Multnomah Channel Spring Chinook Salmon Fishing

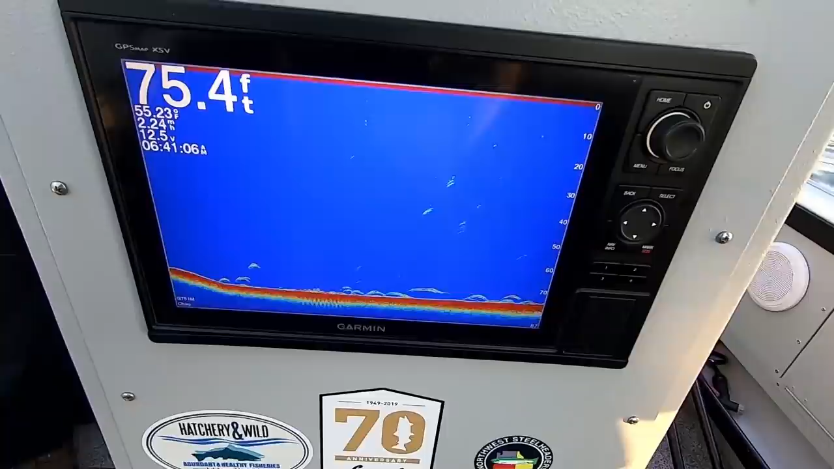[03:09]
On screen: depth 75.4 ft, water 55.23°F
But we're not targeting those today. So we're running in deep water.
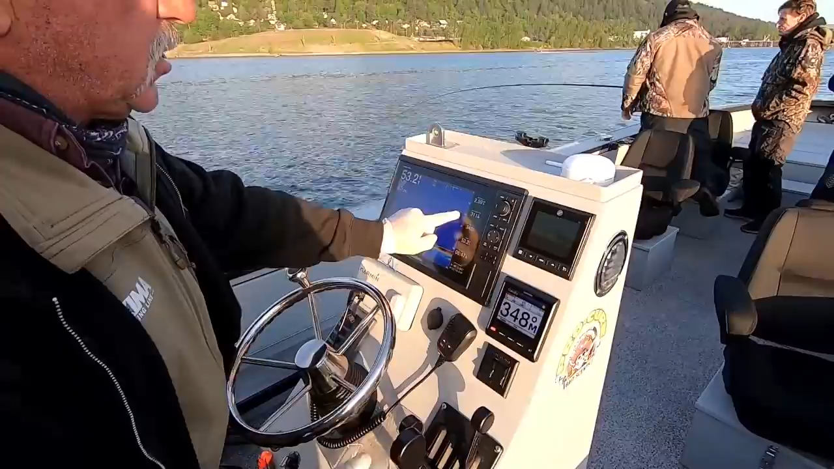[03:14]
But we're going to be suspended fishing. That's what makes this technique so effective. And salmon are cruising at that 20-25 foot range. So 30 on the line counter. 12 ounces. That puts us right in the spot.
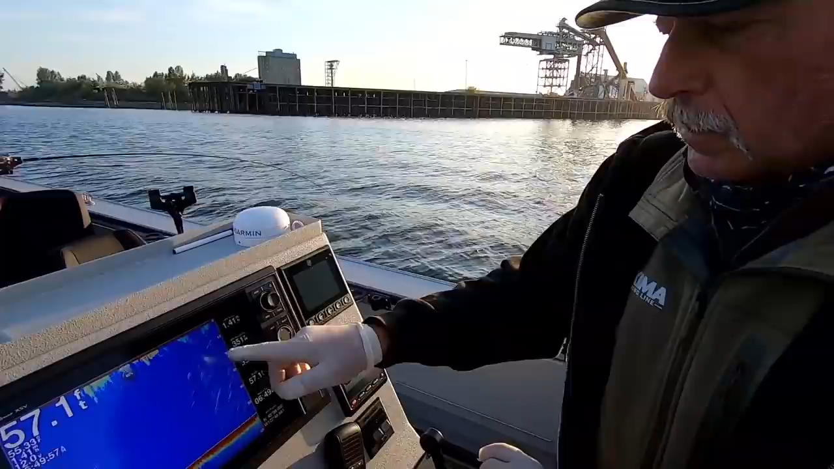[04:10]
And this just air bubbles in here. I can reduce a lot of that out of there.
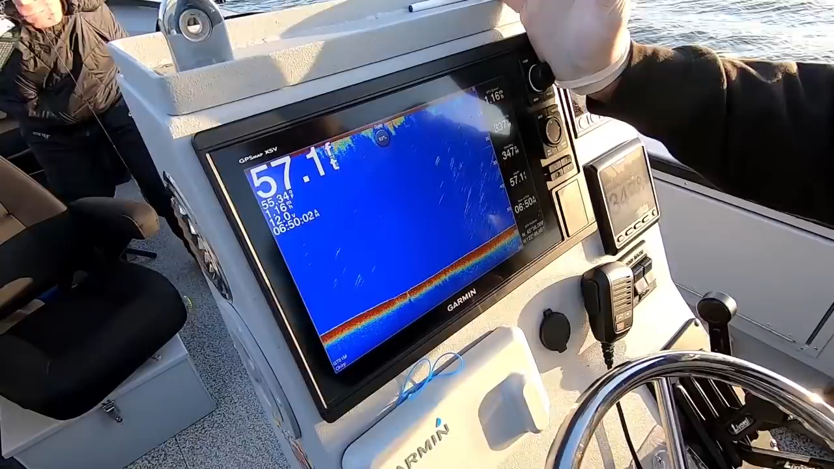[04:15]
These Garmin electronics are really good.
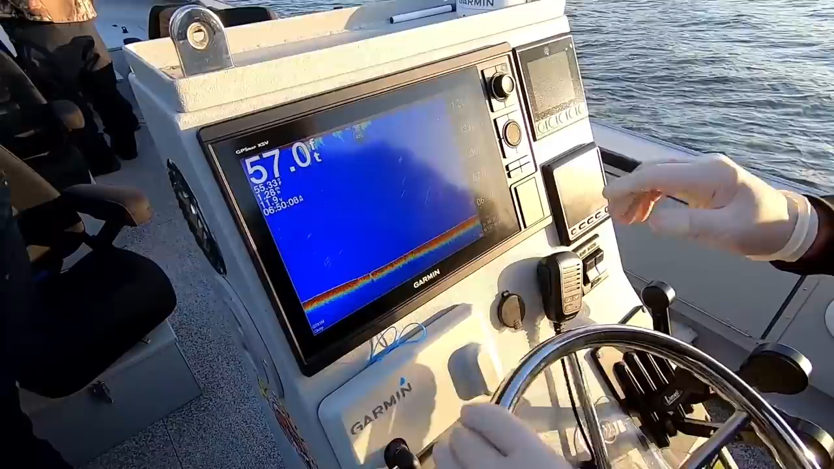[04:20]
On screen: depth 57.0 ft
Boy, you can really see this chirp technology. It's chirp is really effective. You can really spot fish with that thing.
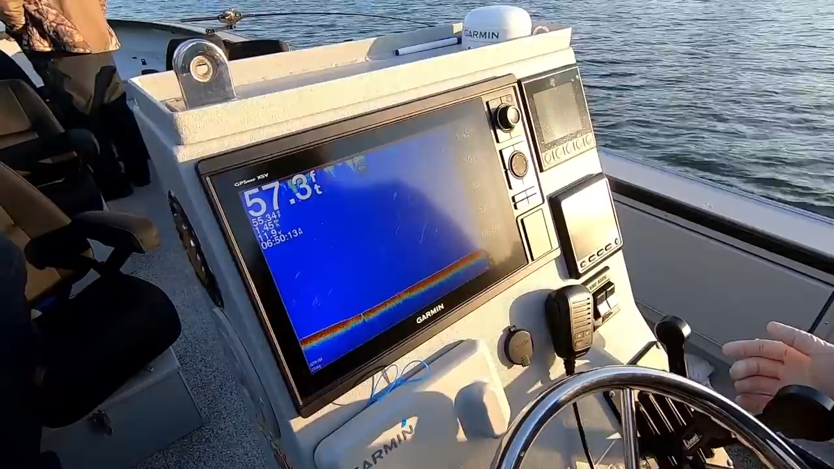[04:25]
On screen: depth 57.3 ft
In fact, just as I was turning, there was one of the flashers and one of the bow rods was just showing up on there.
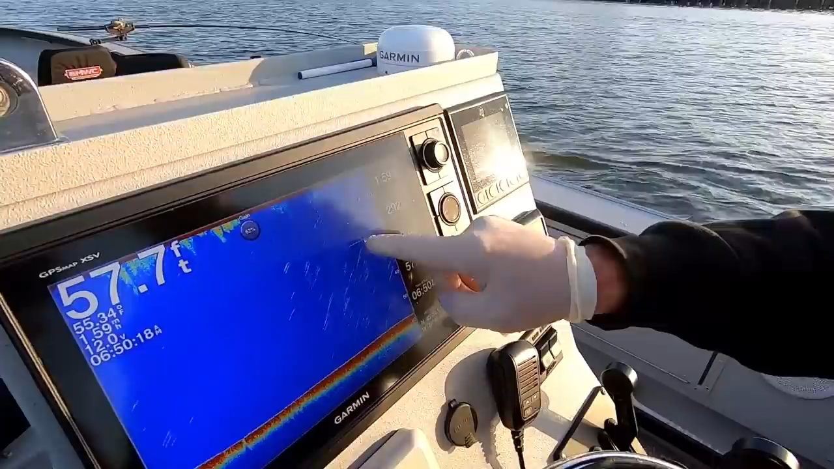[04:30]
On screen: depth 57.7 ft
Another really good technique I like is fishing the super bait with the fish flash.
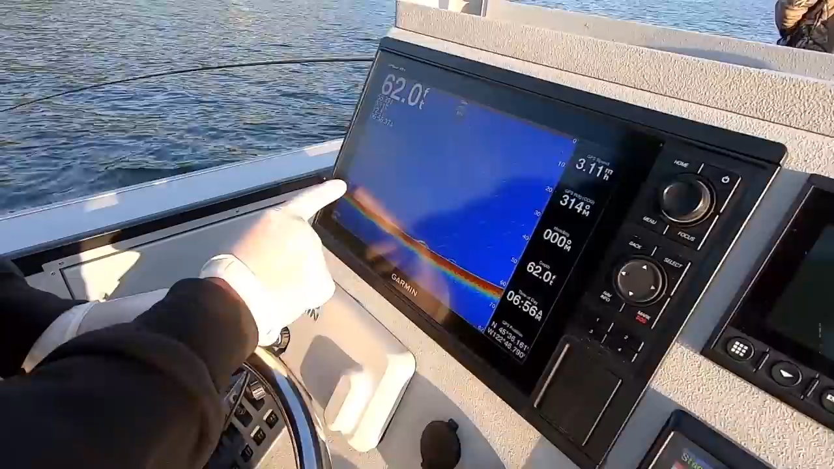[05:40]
There's some sturgeon down there on the bottom. We're in 61 feet. We're looking for fish in this mid-range.
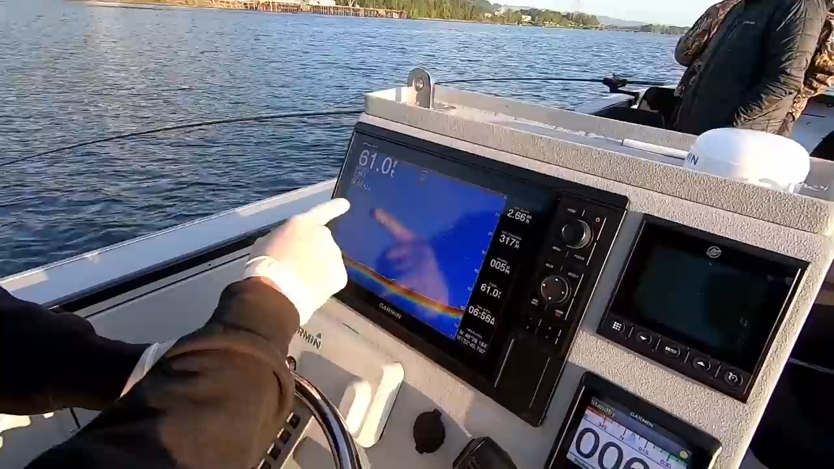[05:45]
We got some air bubbles in. There's some turbulence.
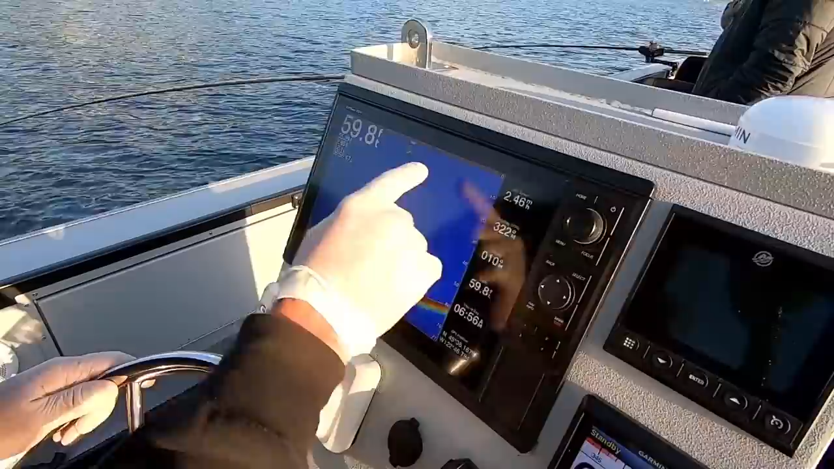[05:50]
I can back the gain down to reduce some of the air bubbles and clean that up. Let's see what our tide's doing right now. I can go to my navigation right here. It shows tides. Select my tide.
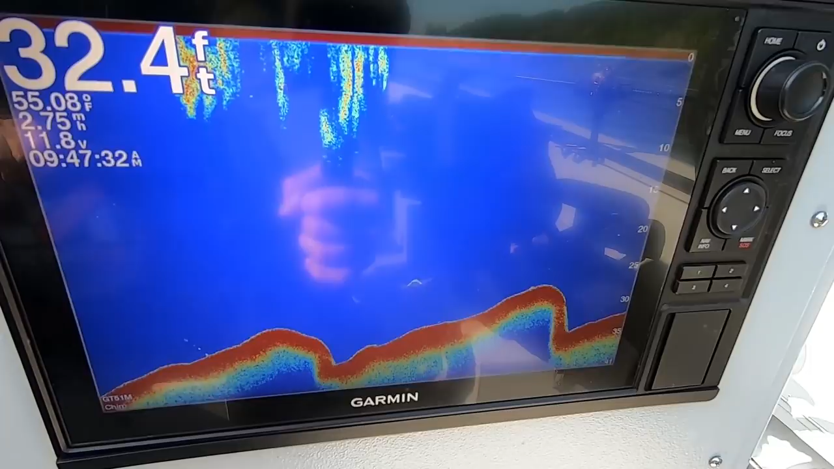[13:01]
On screen: depth 32.4 ft, water 55.08°F
So we're fishing rods suspended. We're not right on the bottom. We've got them up a little ways. They'll come up good for that bait. That big scent trail coming off there.